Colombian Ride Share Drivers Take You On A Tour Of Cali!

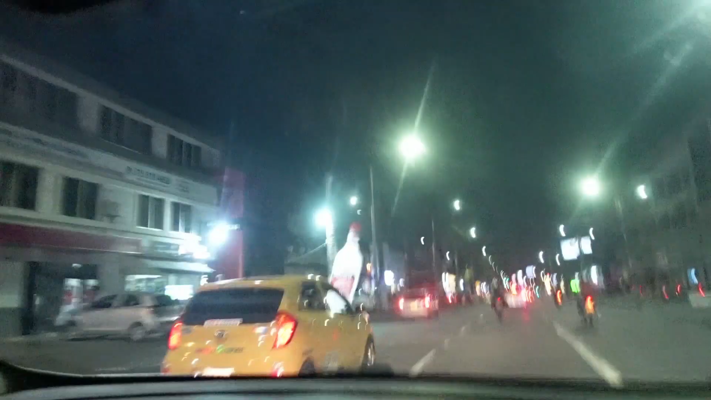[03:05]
This is Avenida Roosevelt. Over here, you just say Avenida Roosevelt because... Yo estoy explicando porque ustedes cortan todas las palabras.